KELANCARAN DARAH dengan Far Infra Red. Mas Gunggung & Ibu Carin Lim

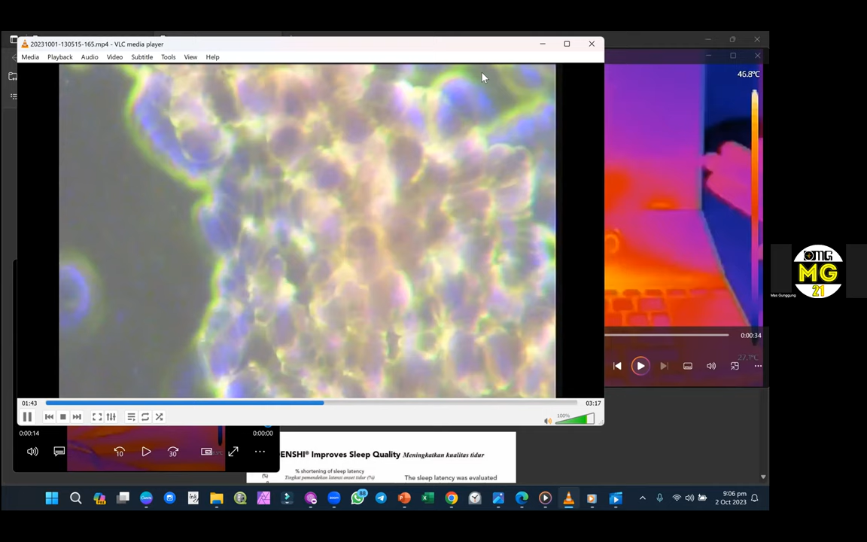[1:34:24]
On screen: scale top 46.8°C
nah ini nih gambarannya kira-kira seperti itu makanya karena saya senang dengan teknologi makanya yang gini-gini saya uji ini barusan nih ini laptop saya barusan barusan aja beberapa menit lah itu
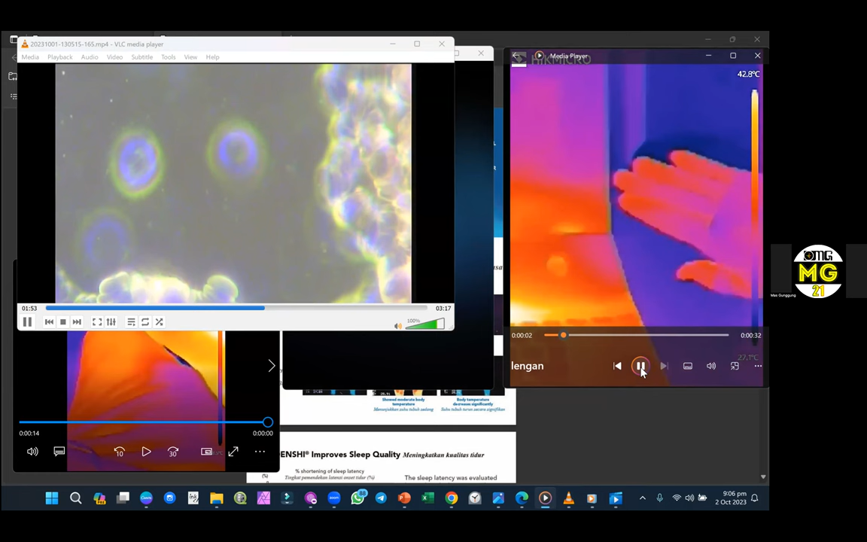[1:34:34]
On screen: scale top 42.8°C
nah seperti itu untuk melihat kemudian perbandingan antara pakai jeans dengan yang pakai yang bawah ini perbandingan antara pakai jeans yang dengan pakai produk lebih hangat yang pakai produk terbukti lebih nyala lebih nyala sudah pasti tempatnya lebih tinggi sudah pasti pencahayaan yang sama itu baru saya dempetin tangan itu saya
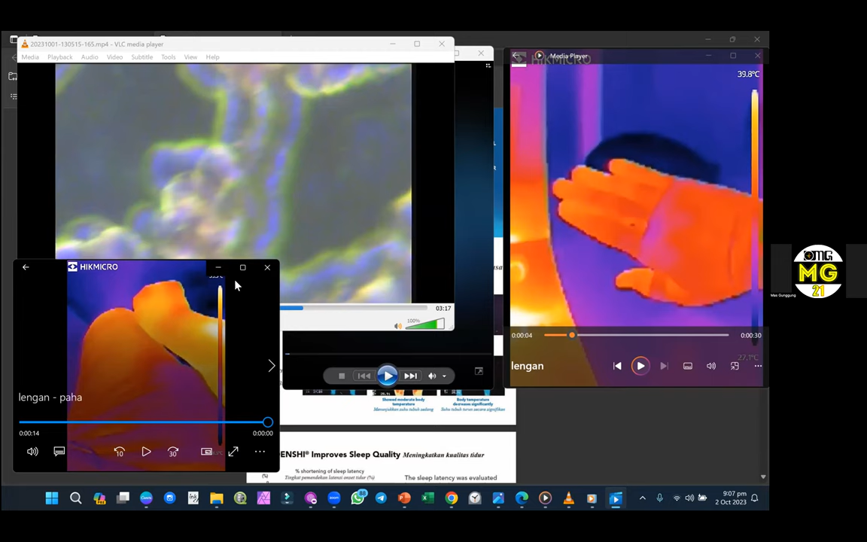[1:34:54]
dempetin jadi disini saya berbesar ini saya dempetkan tetap kelihatan lebih cerah
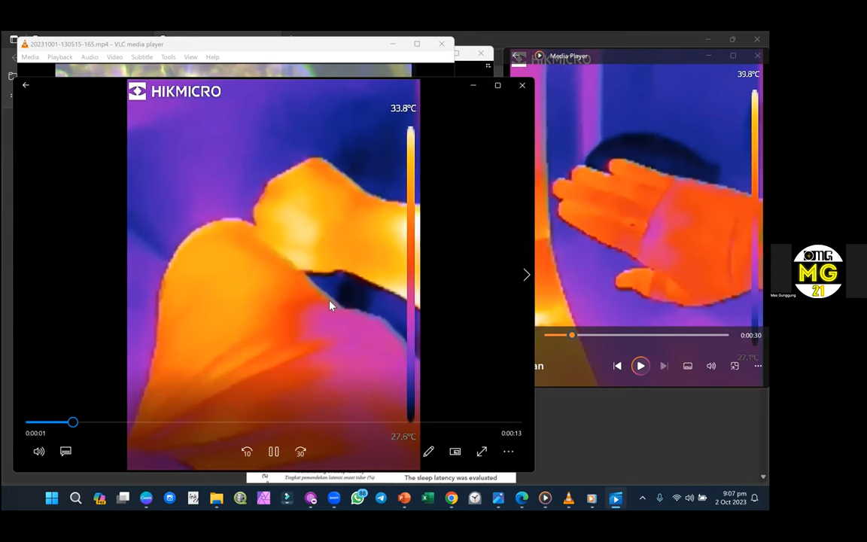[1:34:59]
On screen: scale top 33.8°C
yang alongside pada pencahayaan yang sama
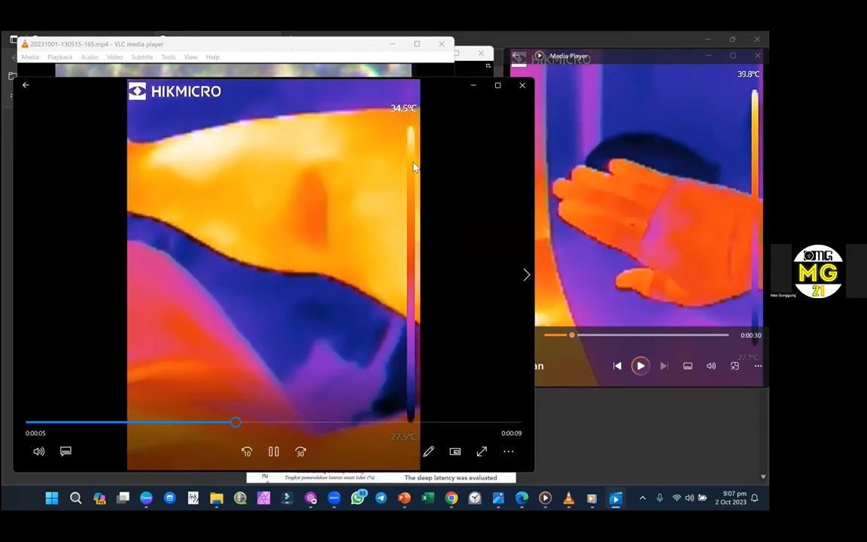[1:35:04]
kemudian yang ini diperbandingan antara yang tidak pakai sebelah kiri dengan yang saya gulung
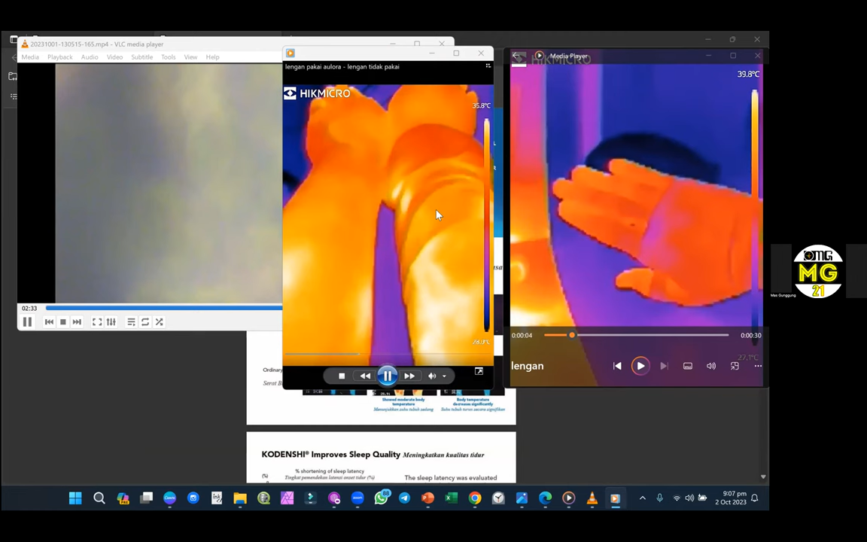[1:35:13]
jadi tadi saya pakai kemudian saya gulung setengah untuk melihat perbedaannya antara bekas area yang pernah dilingkupi berarti berapa lama ini tadi kurang lebih sejam
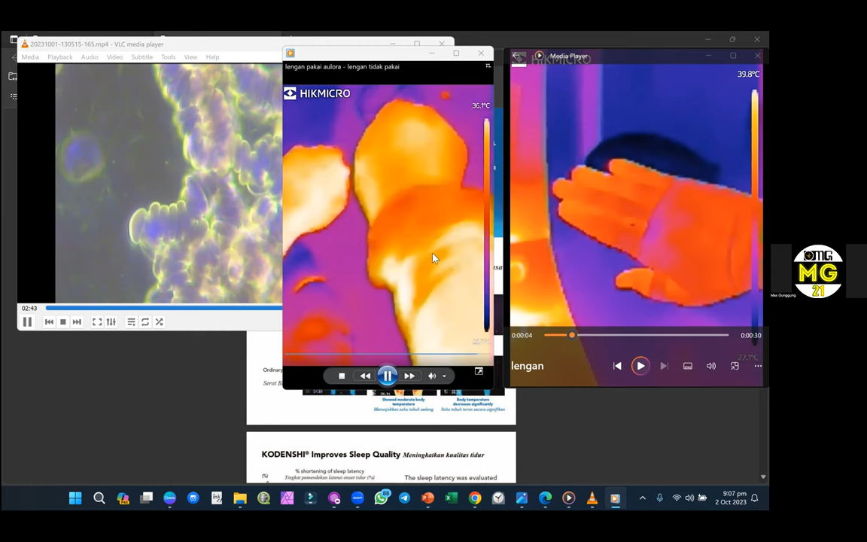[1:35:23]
kira-kira begitu jadi menurut saya ya ini support health saja jadi